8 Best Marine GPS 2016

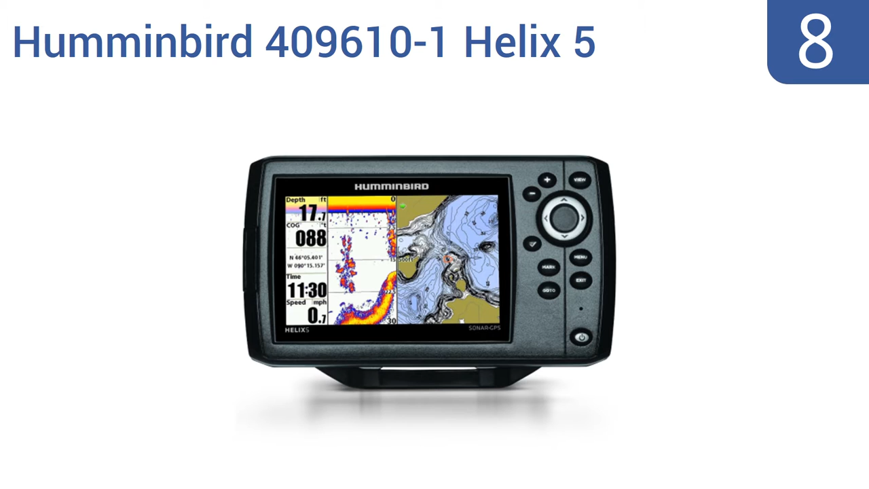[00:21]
With dual beam technology, the Humminbird 409610-1 Helix 5 offers great detail and a wide coverage area. Plus, it includes a built-in map of the U.S. coastline. It is a little pricey, though, for not having any preloaded charts.
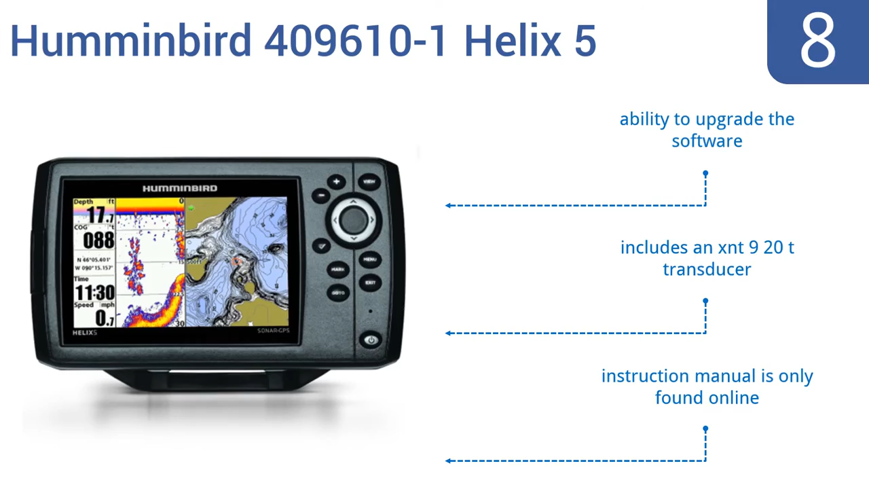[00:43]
On screen: depth 17.7 ft, speed 0.7 mph
It gives you the ability to upgrade the software and includes an XNT 920T transducer. However, the instruction manual is only found online. At number 7. The Bushnell 360-600 has been tested extensively for optimal performance and reliability.
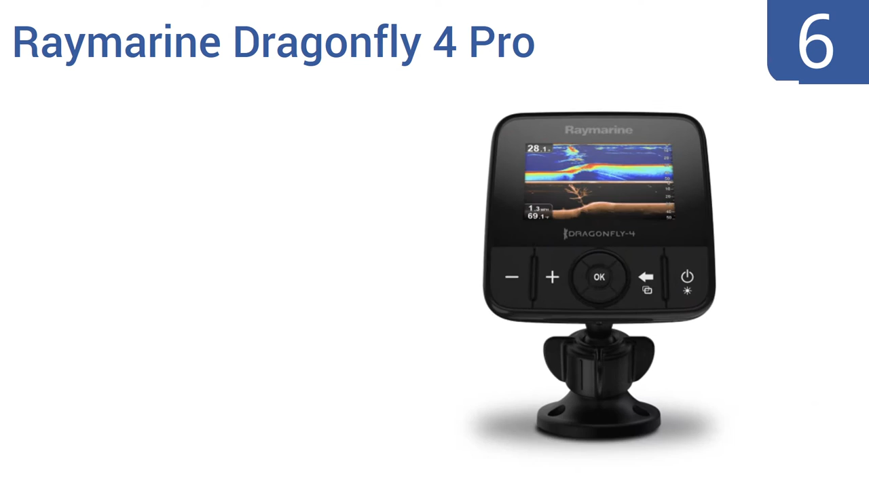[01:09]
The Raymarine Dragonfly 4 Pro works seamlessly with their WhyFish app. That enables live streaming of sonar data right to your smartphone. You can rewind, save, and share the day's catch with friends on your social network sites.
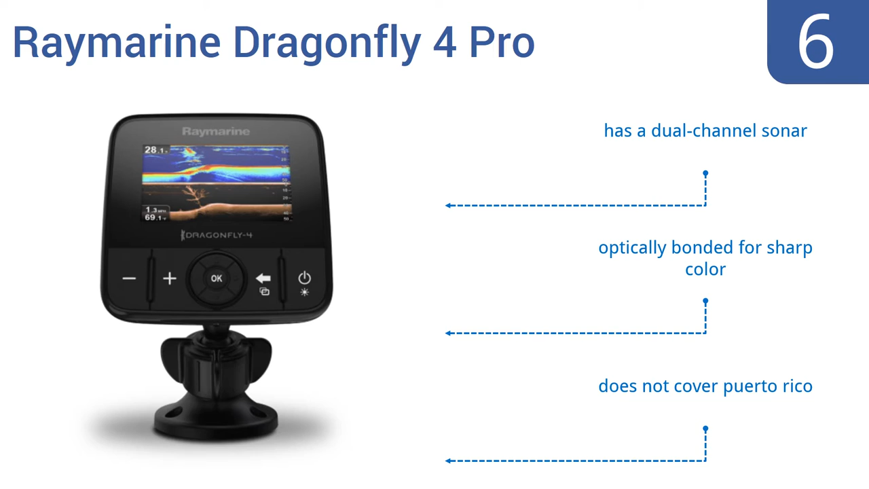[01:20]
It has a dual-channel sonar and is optically bonded for sharp color. However, it doesn't cover Puerto Rico.
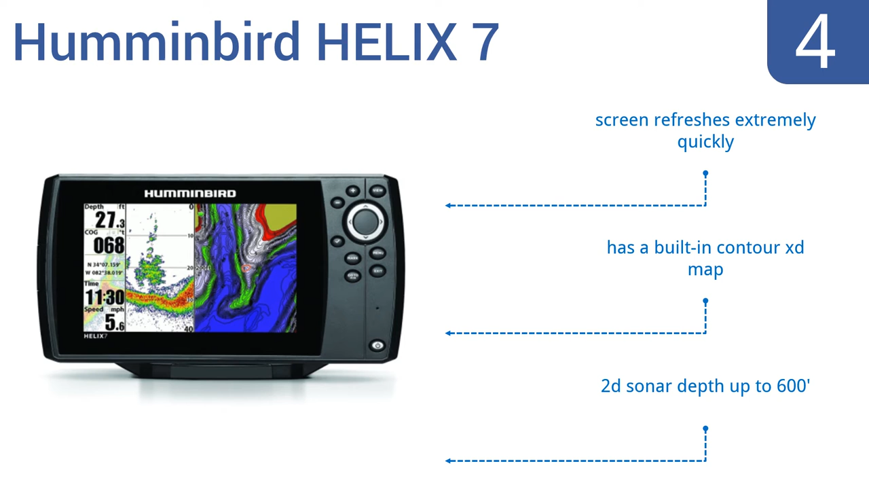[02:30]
It features a screen that refreshes extremely quickly. A built-in Contour XD map and a 2D sonar depth of up to 600 feet.
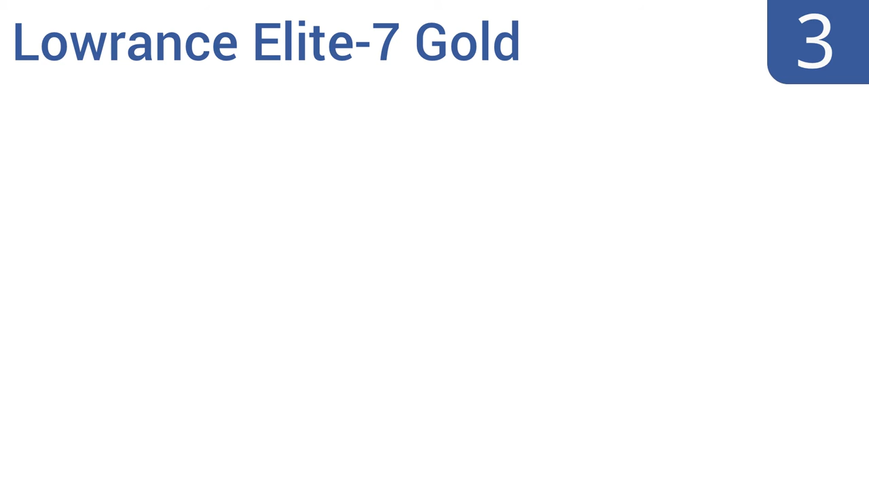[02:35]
Nearing the top of our list at number 3. The Lowruns Elite 7 Gold combines chirp sonar and downscan imaging
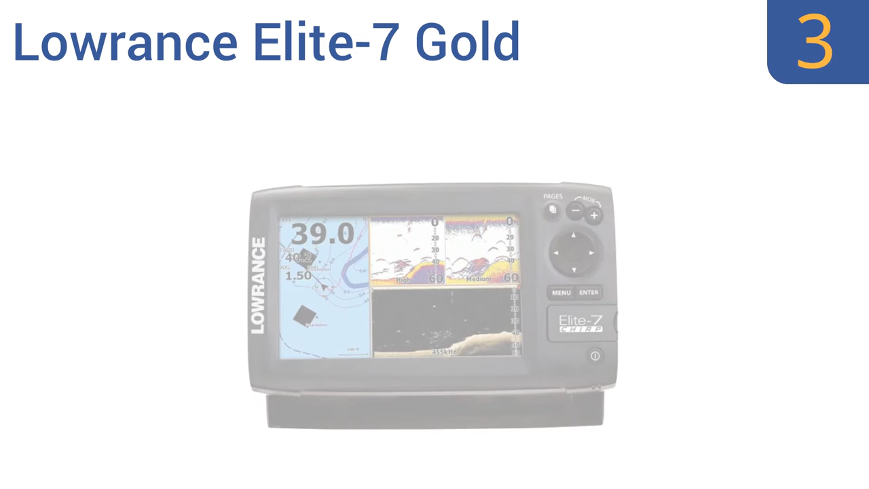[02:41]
to help you distinguish bait from game fish at greater depths. Its 7-inch widescreen has easy-to-use menus on a beautiful color display. It offers an easy one-handed tilt adjustment and a waterproof microSD memory card slot,
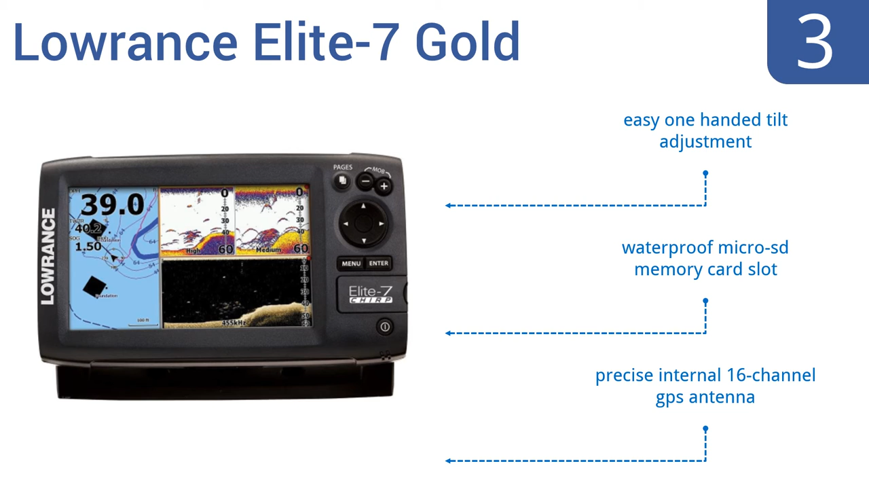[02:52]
as well as a precise internal 16-channel GPS antenna. At number 2.